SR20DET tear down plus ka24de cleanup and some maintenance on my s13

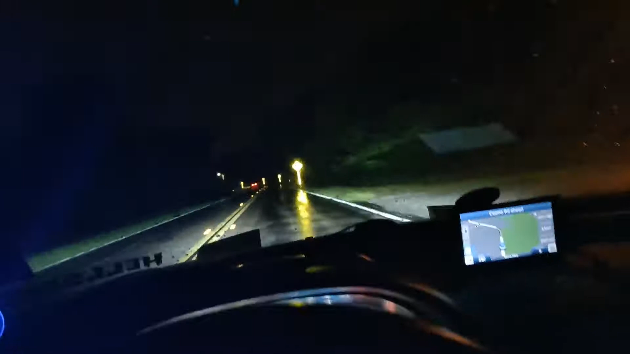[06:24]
And yeah, I'm heading on home Good old Florida weather rain rain rain And on top of that the time-lapse video about killed my battery so Yeah, I decided just to go ahead and end it there Making my way on home